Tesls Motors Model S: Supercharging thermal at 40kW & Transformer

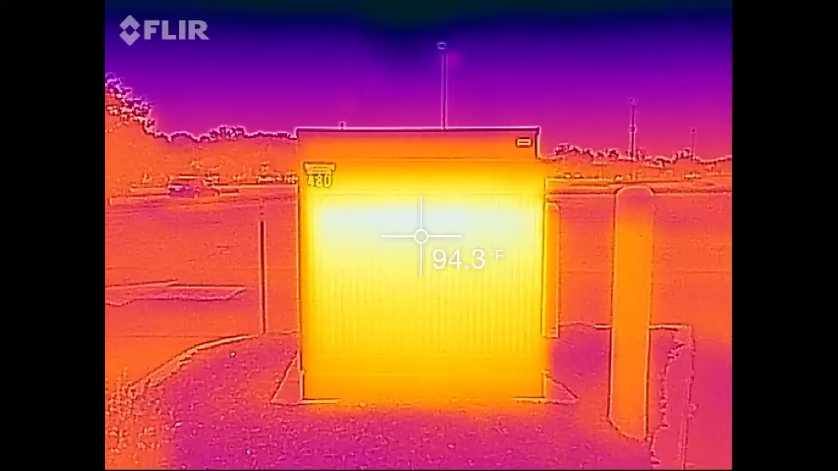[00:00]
On screen: spot 94.3°F
Just some thermal fun. This transformer powers only the Tesla supercharger. There's my car supercharging now and
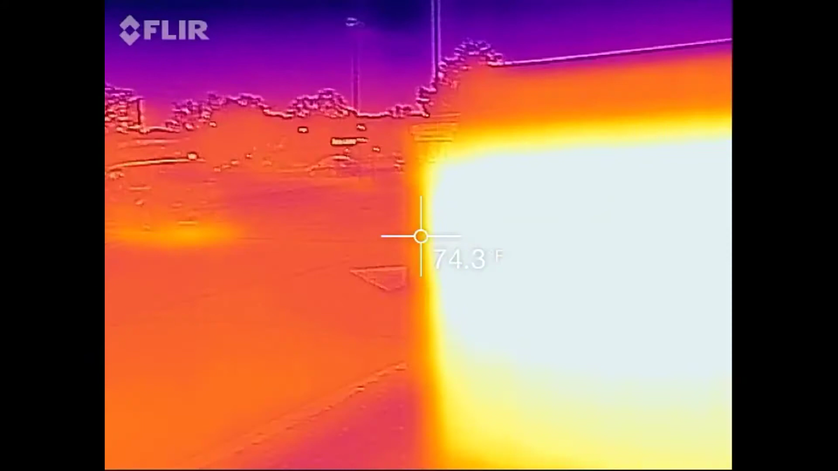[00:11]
On screen: spot 74.3°F
there's three stalls so that is 360 kilowatts worth of charging for cars.
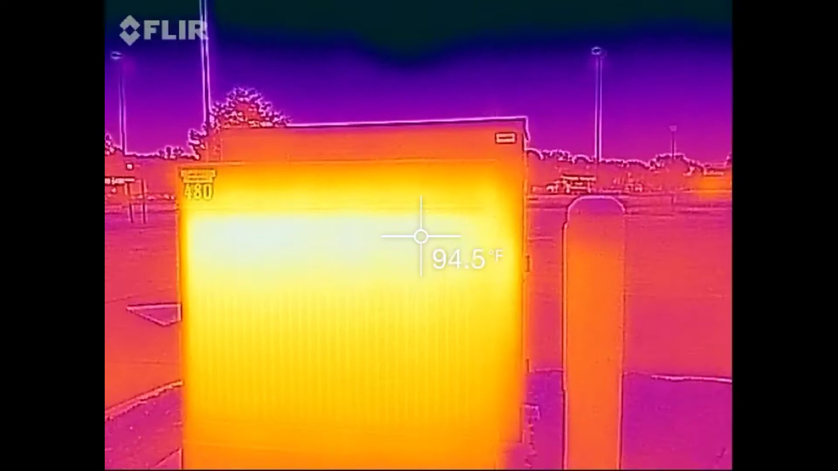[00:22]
On screen: spot 94.5°F
This is a 500 kVA transformer and I'm only drawing about 40 kW right now.
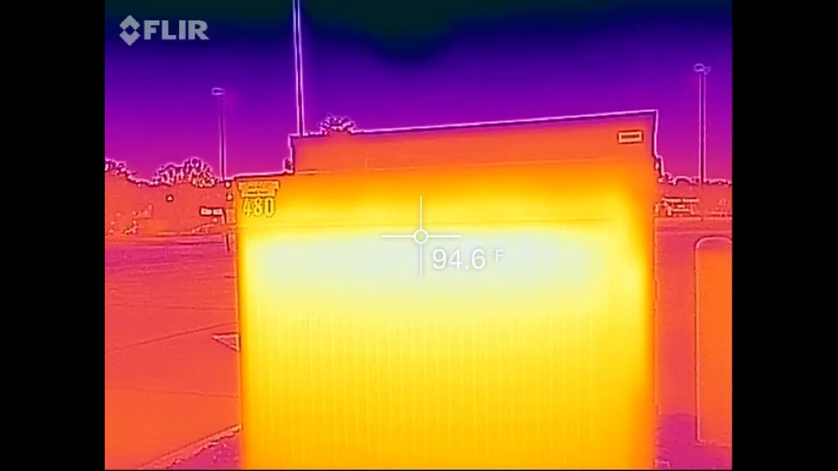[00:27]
On screen: spot 94.6°F
You see now it's heating up a little bit.
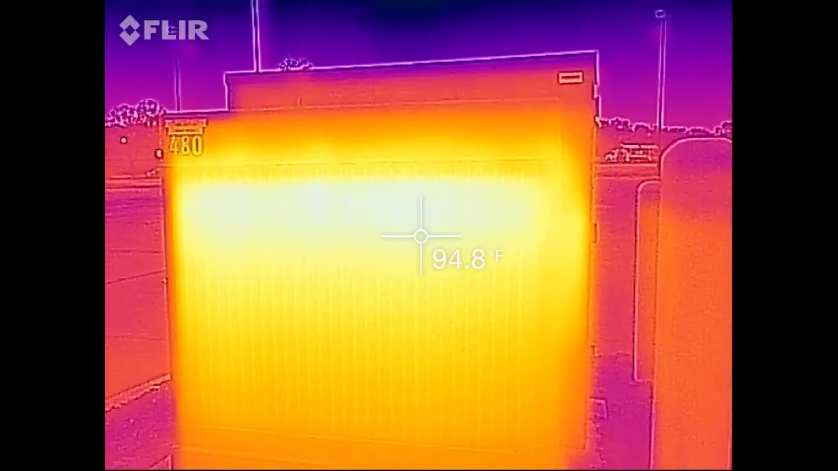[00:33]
On screen: spot 94.8°F
Those are the cooling fins.
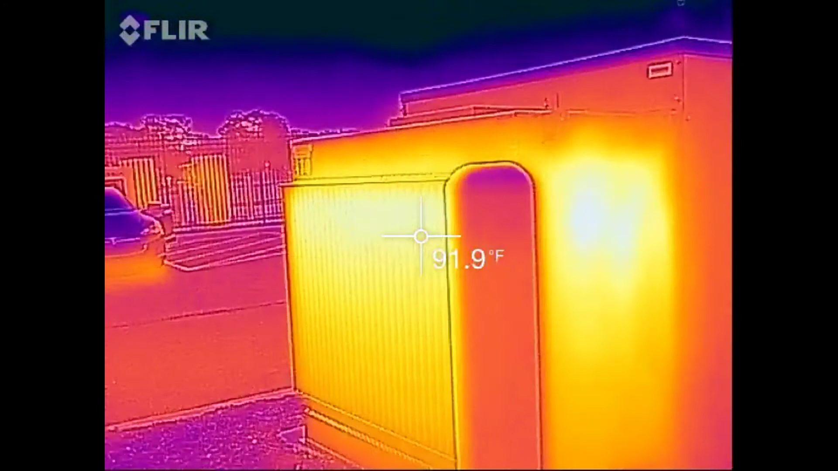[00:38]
On screen: spot 91.9°F
This thing is humming away.
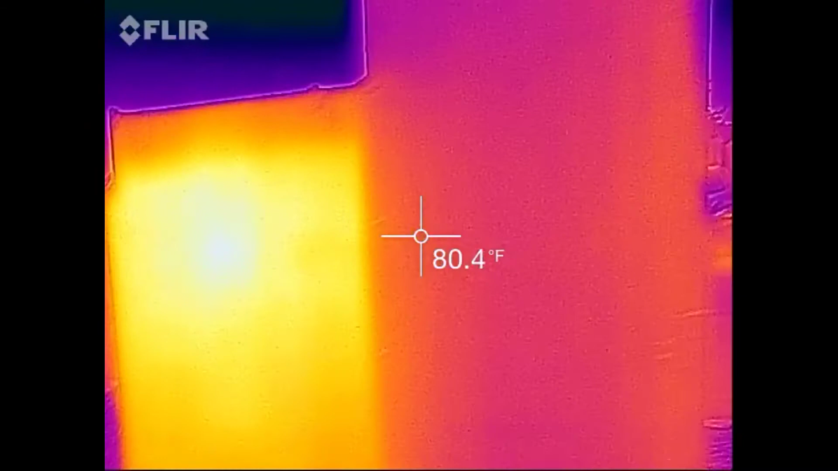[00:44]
On screen: spot 80.4°F
Cool on this side that's where connections are.
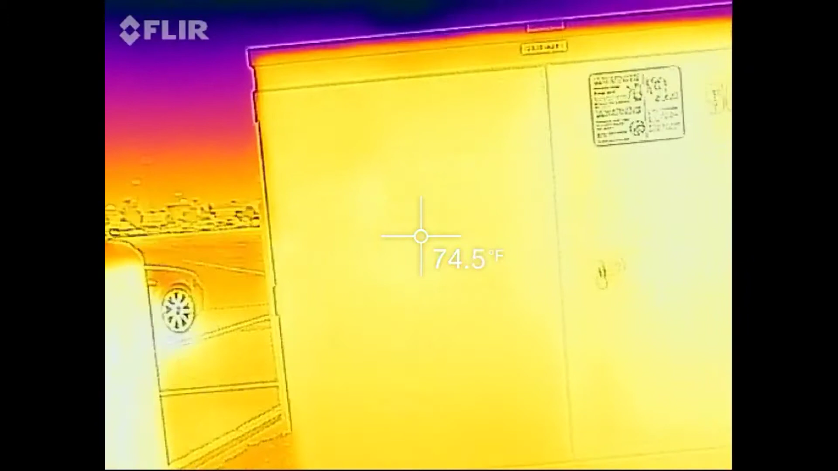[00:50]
On screen: spot 74.5°F
There's a nice little breeze coming from the correct side for the cooling fins.
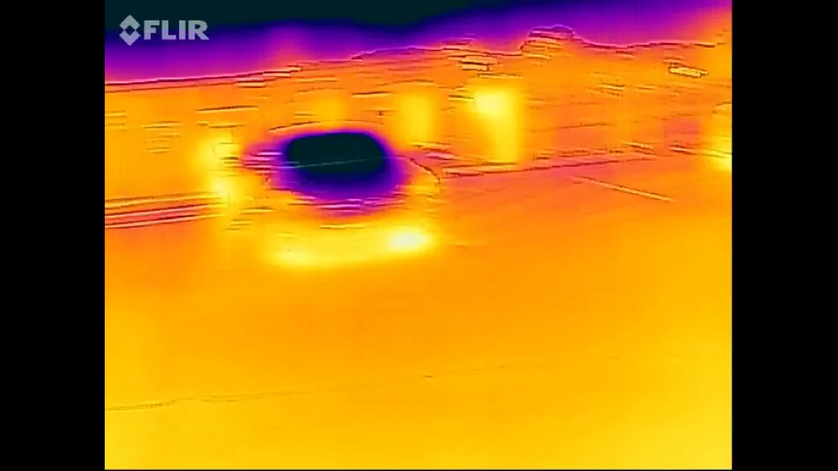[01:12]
I've got to reset and recalibrate.
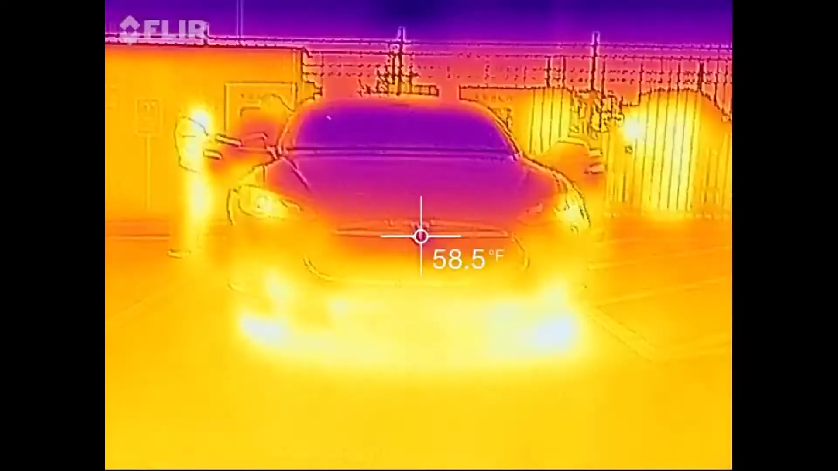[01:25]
On screen: spot 58.5°F
76 degrees. And for change the heat's not coming from the car supercharging. That heats my tires.
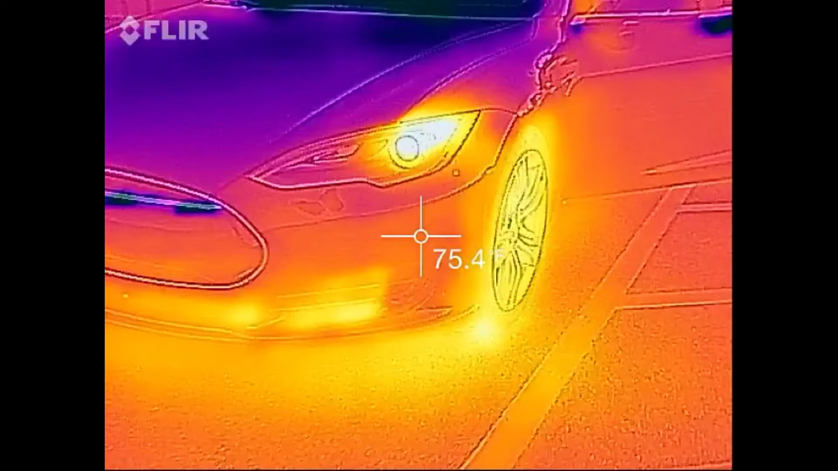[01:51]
Headlights are a little warm. Tires are hot.
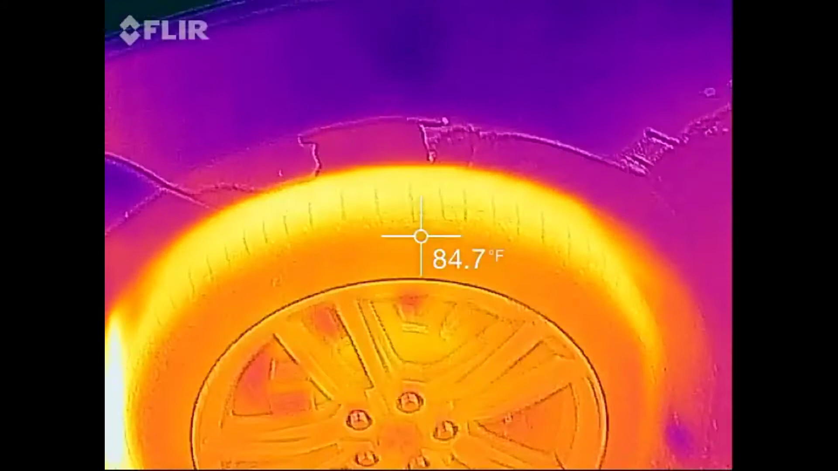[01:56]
On screen: spot 84.7°F
Cooling fans aren't going.